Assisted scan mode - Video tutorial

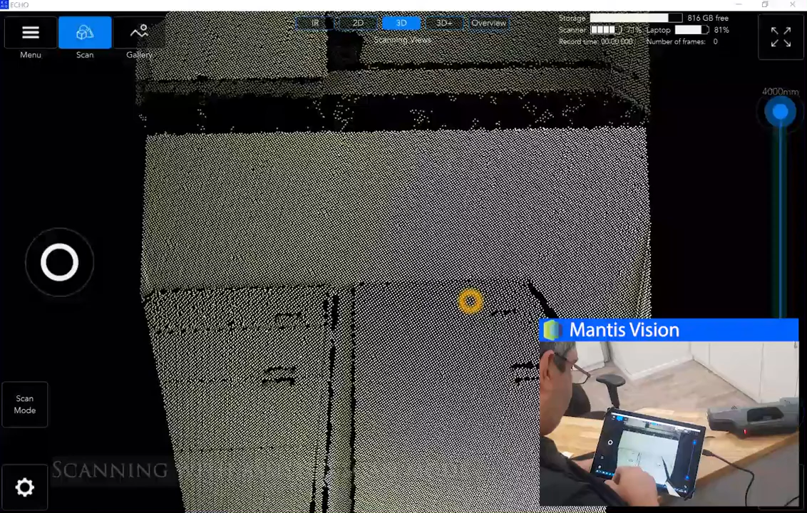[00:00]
In this scanning mode, scanning will pause whenever there isn't enough 3D geometry.
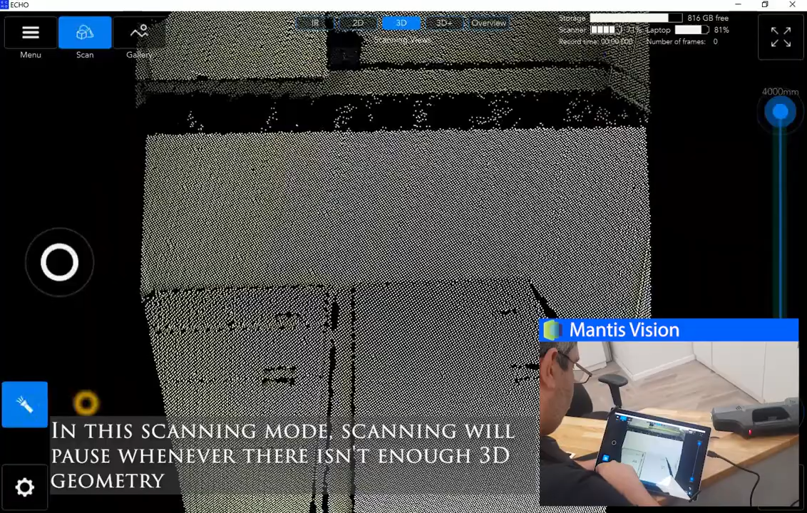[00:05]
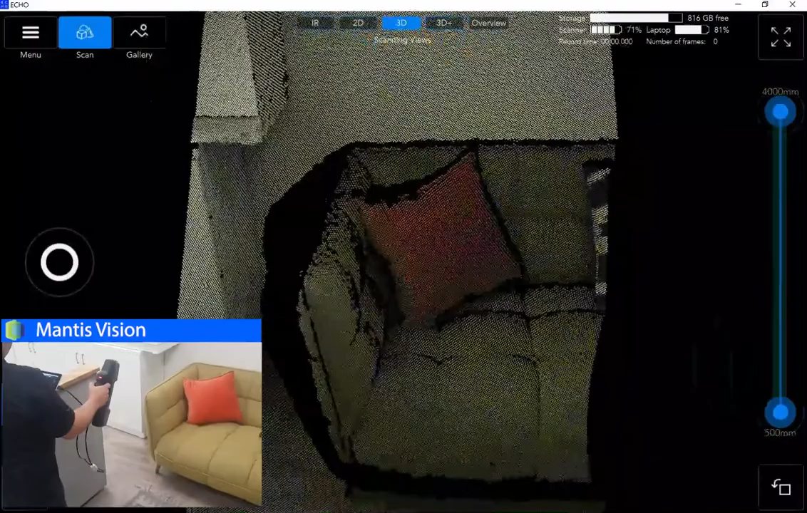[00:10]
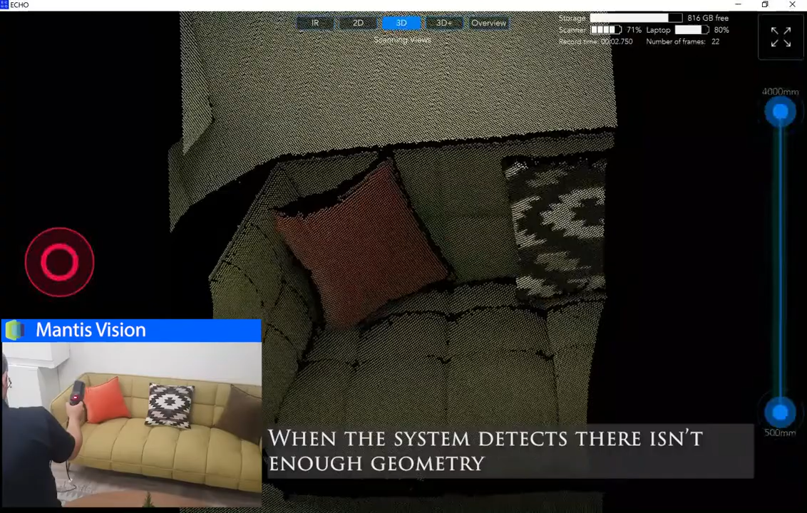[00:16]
When the system detects there isn't enough geometry, scanning process will be automatically paused
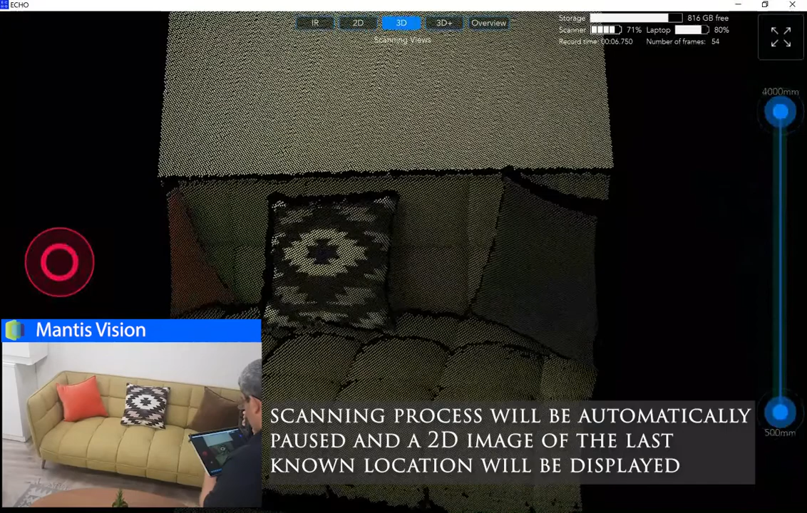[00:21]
and a 2D image of the last known location will be displayed.
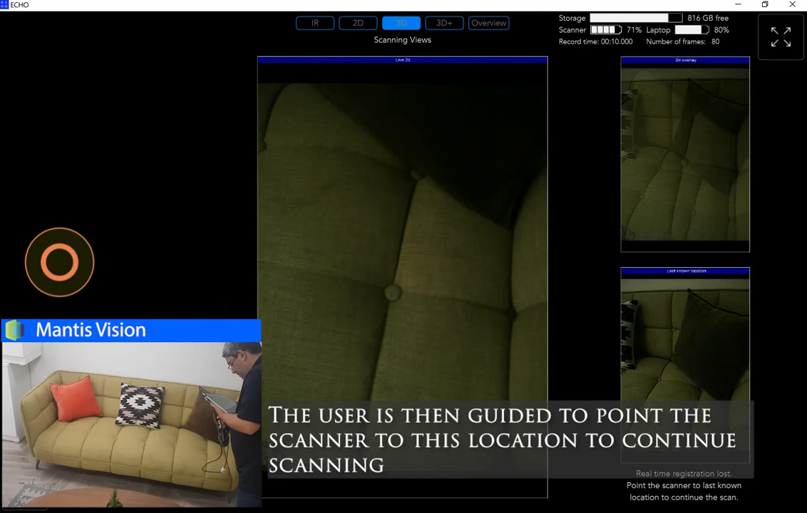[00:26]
The user is then guided to point the scanner to this location to continue scanning.
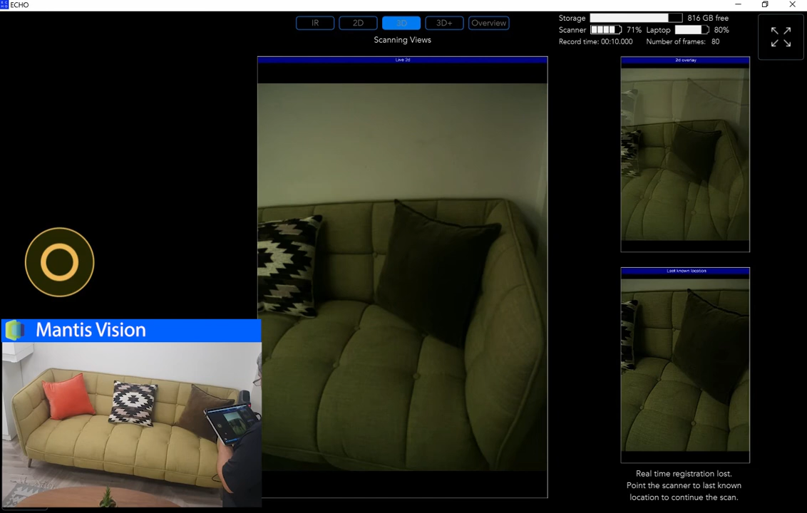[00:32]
When scanning is complete,
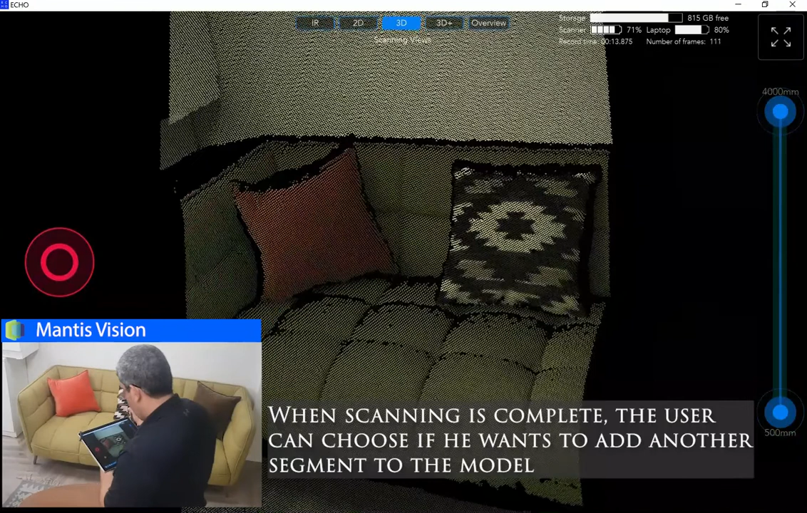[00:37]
the user can choose if he wants to add another segment to the model by easily clicking on a point from which the scan will automatically continue.
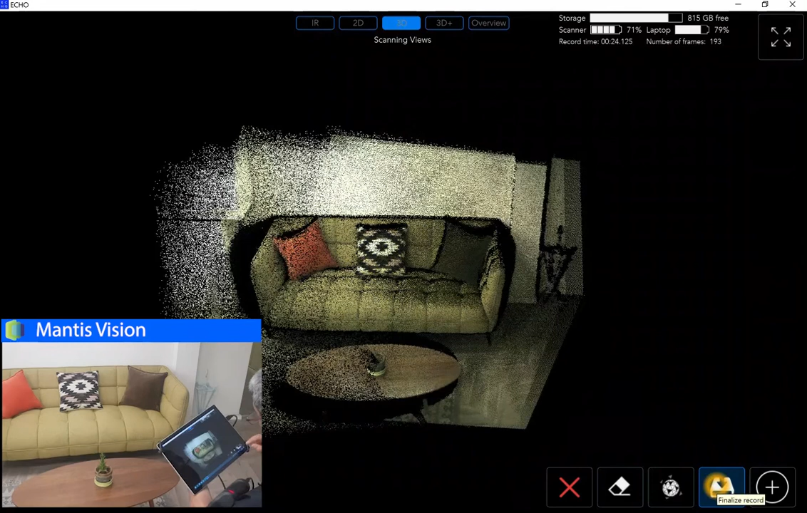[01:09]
The result is an impressive registered model, ready in seconds.